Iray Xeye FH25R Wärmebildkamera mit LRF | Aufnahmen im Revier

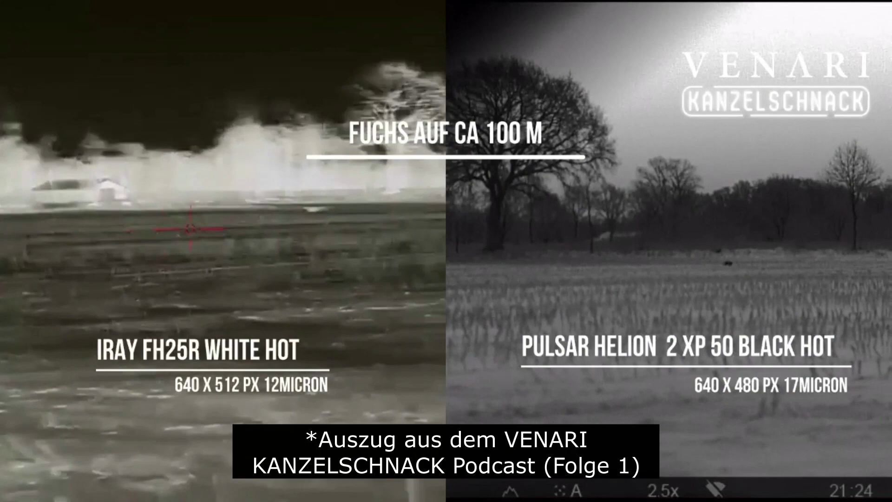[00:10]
Der kleine Teufel hier bringt tatsächlich oder hat tatsächlich nur noch einen Pixelabstand von 12 Mikrometer. Bei, die Zahl kann man ruhig sagen, bummelig 1000 Euro, die der kleine hier weniger kostet. Und in der Abbildungsleistung im direkten Vergleich ist das Helion 2 nach wie vor das Maß der Dinge, also zumindest unser persönlicher Maßstab.
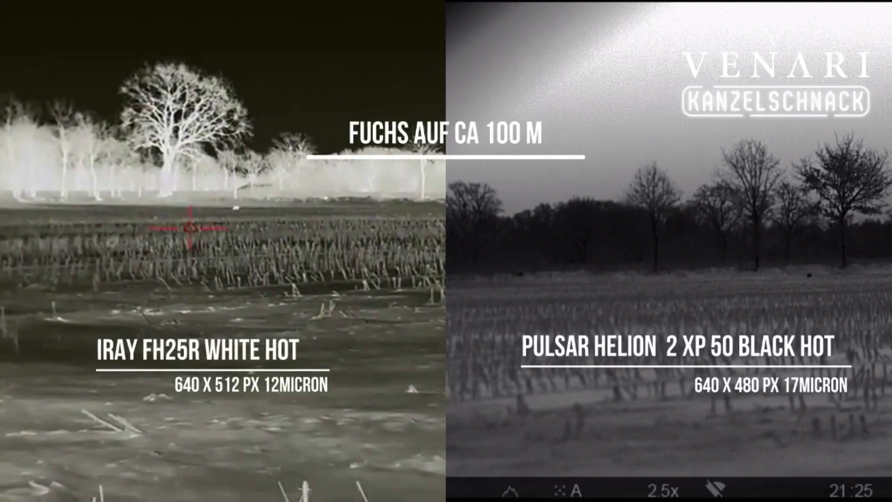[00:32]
Also zumindest was den Modus schwarz-heiß angeht. Am Weltkörper ist das Helion einfach noch die Referenzklasse.